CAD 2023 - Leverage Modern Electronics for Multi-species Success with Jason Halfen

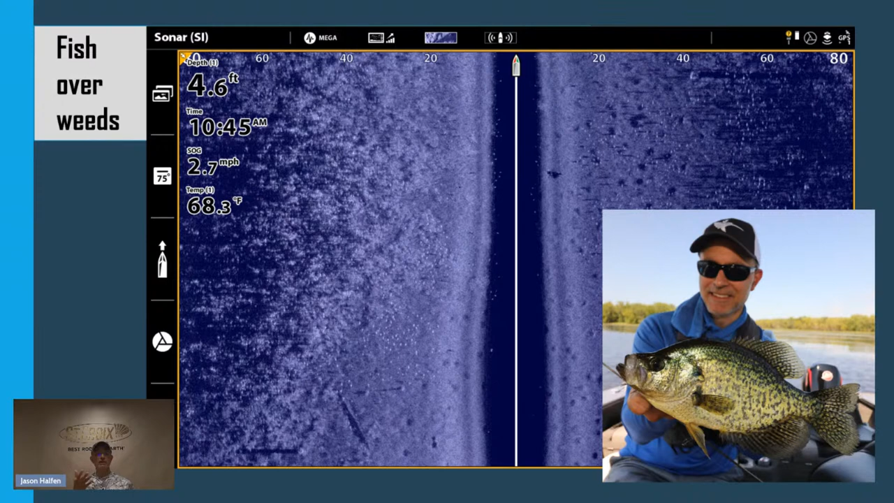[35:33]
On screen: depth 4.6 ft, water 68.3°F
Okay? So again, the theme is the same. Bright white spot, dark sonar shadow. Here's an example that bass anglers will love. Lots of bass anglers will spend their time flipping around boat docks and things like that. We see a boat dock on the left-hand side of this side image. We can see some of the framing, the shadows from the framing. And I want you to look out under the last section of that boat dock. What do you see under there? Two bright white spots with two dark sonar shadows.
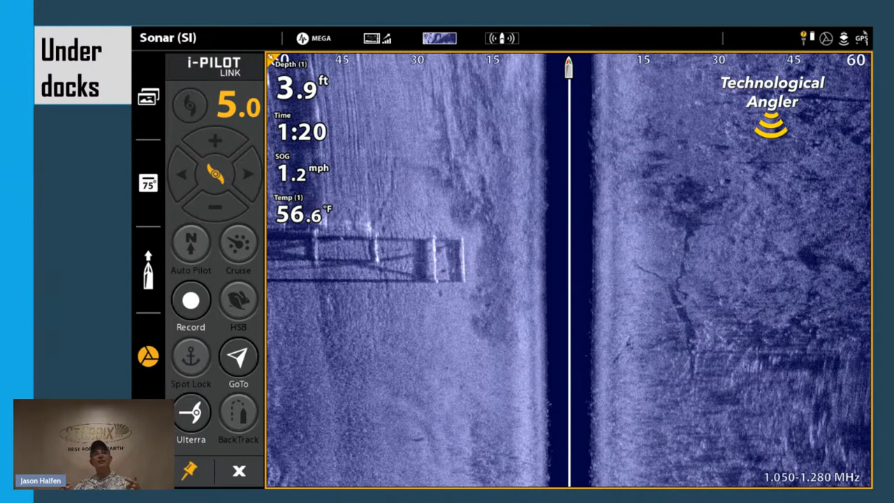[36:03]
On screen: depth 3.9 ft, water 56.6°F, speed 1.2 mph
Those are bass that have pulled underneath that dock and are hiding there. Bass just like that one. Okay? So if you're a bass angler who likes to fish docks and are looking at a row of 30, don't fish each individual dock. Right? Drive past them once with side imaging. See which docks are holding fish.
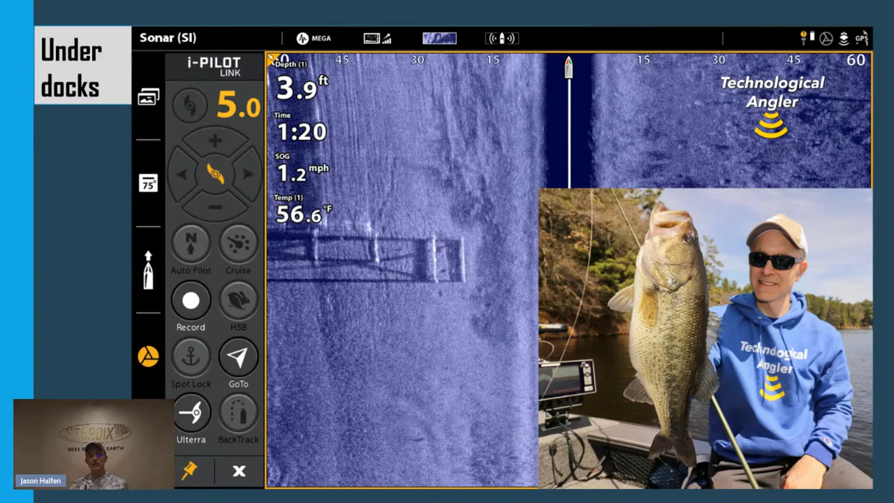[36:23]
On screen: depth 3.9 ft, water 56.6°F, speed 1.2 mph
Drop waypoints on them, cycle back around, and spend your time fishing fish rather than empty structure. One of the innovations that Humminbird has brought to the market that is unique to Humminbird is called 360 imaging. 360 imaging takes that high-resolution, high-frequency side imaging beam, mounts it inside of a rotating transducer. So now we're not just going to be looking off to the side.
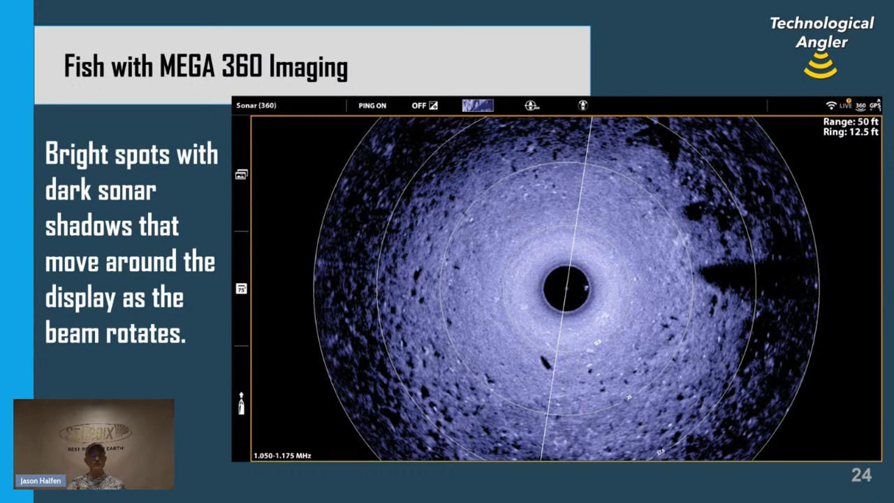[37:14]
we'll see those fish move, right? Fish have the nasty habit of swimming around, and so we can use a tool like 360 imaging to show us how those fish are moving around.
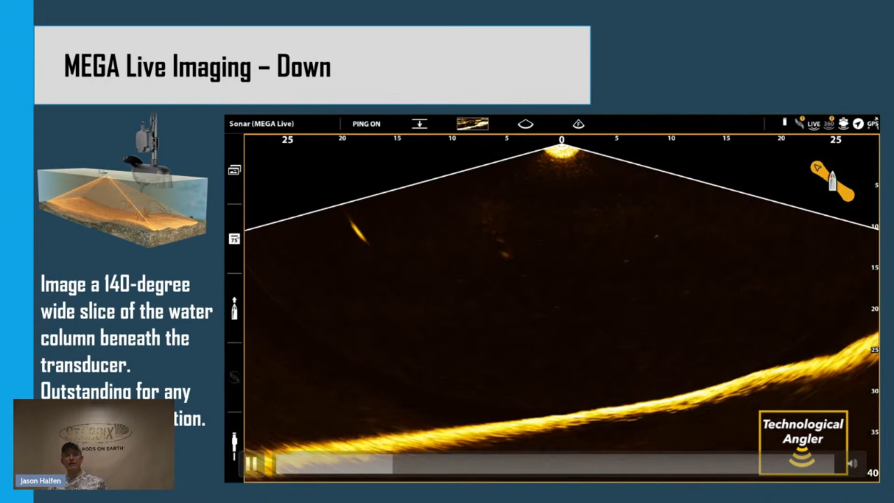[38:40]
What we see happening there in the middle of the video is a jigging rat that is bouncing up and down. Then we see a fish that is suspended high in the water column and eventually another fish that's going to come in low in the water column. It's a little herky-jerky. That's kind of because of our live connection. We apologize for that. But we're going to see that fish come up and eventually eat that jigging rat and then get caught. And I'm going to attest to you right now that the fish we're seeing right there
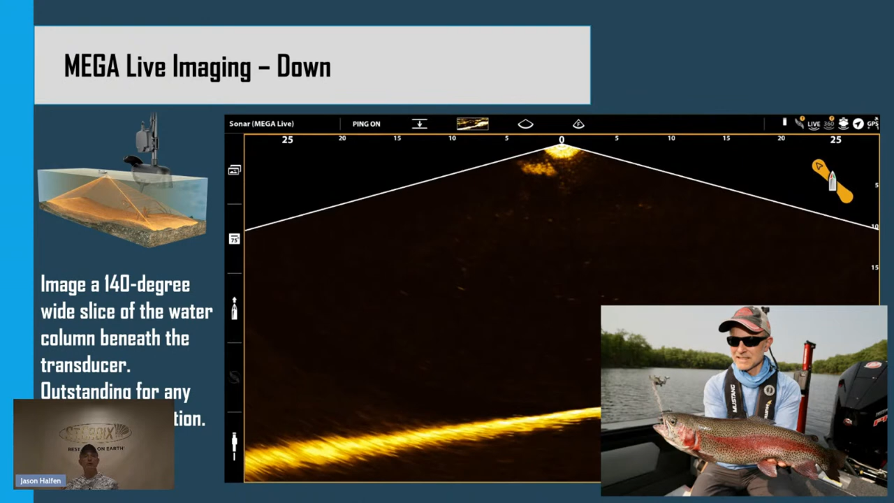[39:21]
on the live imaging view getting caught and retrieved is the fish that I'm holding there in that picture, that really nice rainbow trout. So live imaging is a tool that we can use to see not where the trout were, but where the trout are and how we can present lures to them. We can use a forward-looking mode for live imaging as a tool to follow our lures on the retrieve. And this is another little video. It might be a little herky-jerky for you viewers at home, but we'll go ahead and play it anyway. What we're going to see in this video is eventually me casting out and we're going to see that lure splash into the water at the very far left-hand side of the image.
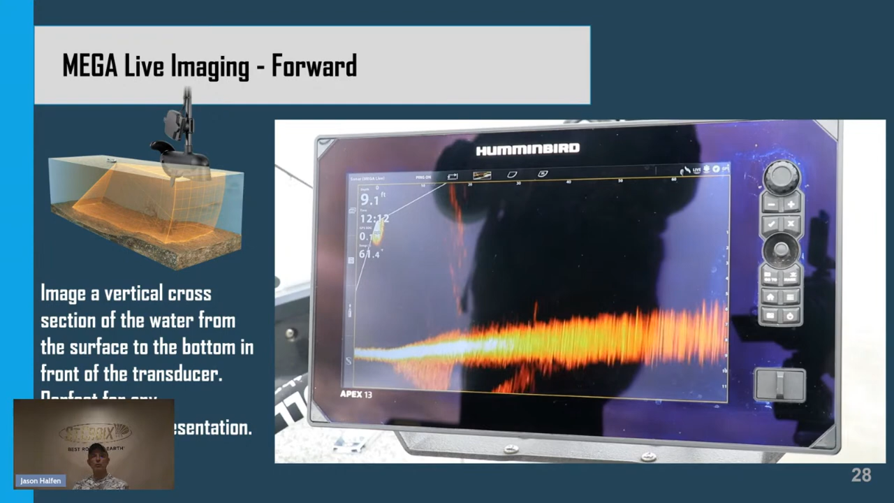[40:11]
It's way smoother than you guys are seeing it right now. We apologize for the herky-jerky connection here. But we can follow that lure all the way as it swims back through the water column. And one of the great tools that we have access to with this mode of live imaging is to actually see fish come up and attack the lure too. We can use live imaging not only in open water, but in an ice fishing situation. And so here we have a little video clip of largemouth bass fishing with a lipless crankbait. So you can see that lipless crankbait being kind of ripped up and down here in the middle and a fish return or two kind of inspecting it.
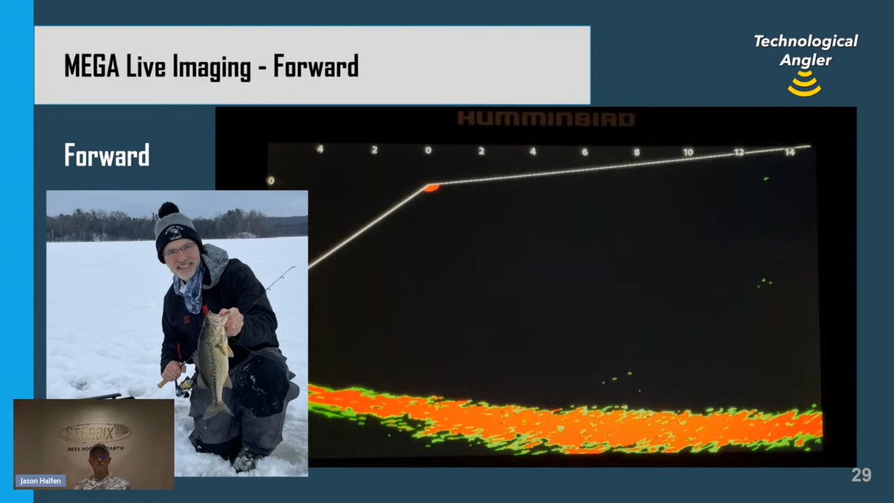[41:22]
And so we get really important information from live imaging, not just about structure and fish where they are, but what they're doing. We're getting information about fish behavior. Now, landscape mode is the last of the live imaging modes. And we'll go ahead and run this video for you as well. This is a live imaging picture of a collection of large walleyes all on a shallow flat. And I apologize for it being herky-jerky for you viewers at home.
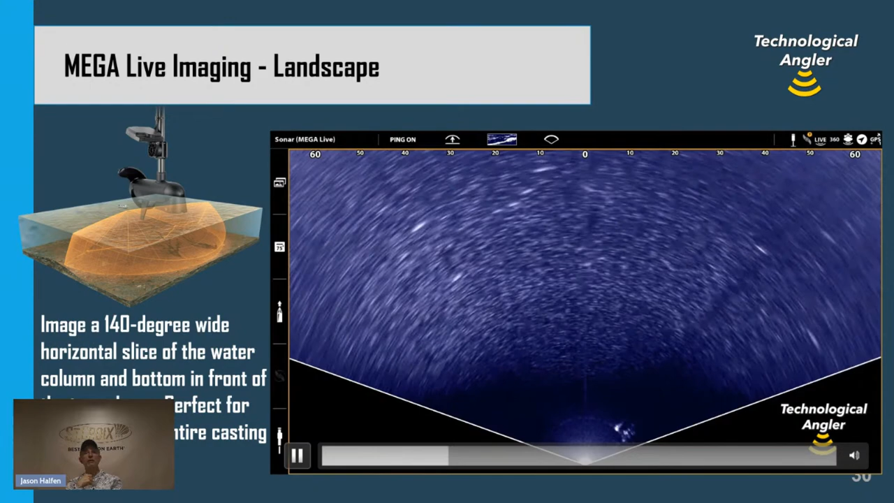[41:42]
Each of those bright white spots and dark sonar shadows, that represents an individual fish. And by casting to these fish, we're able to figure out what they were. These fish are all walleyes. And one of them was this dirty 30 that I caught up on Green Bay, one of the seven that our group caught over the course of a weekend. Live imaging has that power.
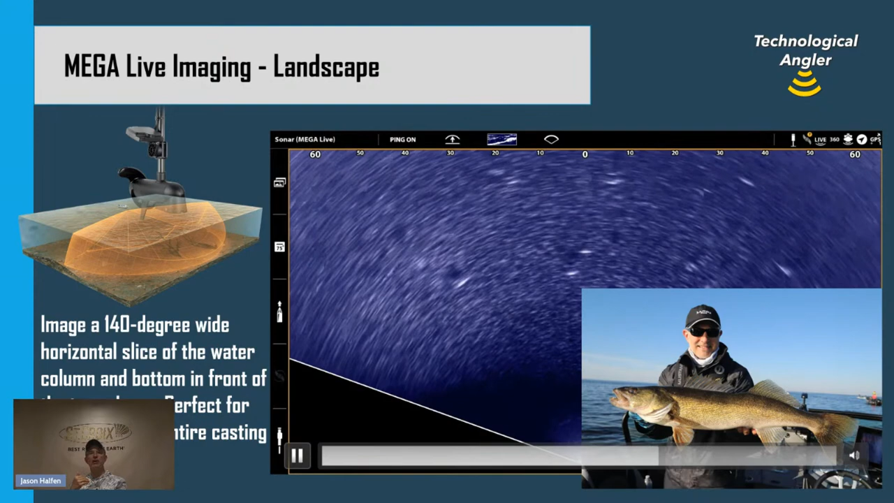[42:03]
It can put you on top of not just fish, but the precise fish you're looking for, these trophy caliber fish. This last image that we're going to look at here is one that I collected, a little video clip I collected just a couple of days ago on the Mississippi River. You'll see in the upper left-hand corner, a chart view, a hummingbird chart view of this wing dam that I'm fishing. It looks like a little L. I have the boat positioned right in the corner of that L on the upstream side, so to the left of where that wing dam is.